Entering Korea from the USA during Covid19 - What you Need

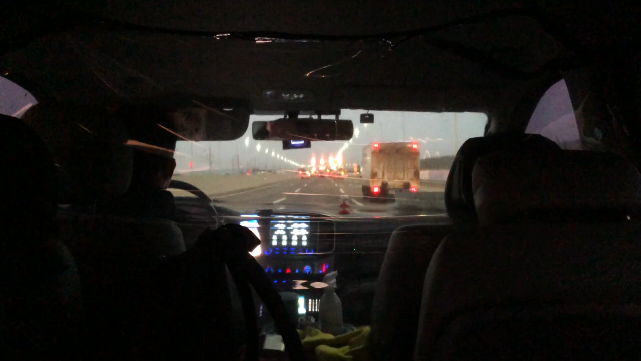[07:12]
But I feel like an hour into the taxi ride, Will had fallen asleep. Traffic was super bad because it was New Year's Eve.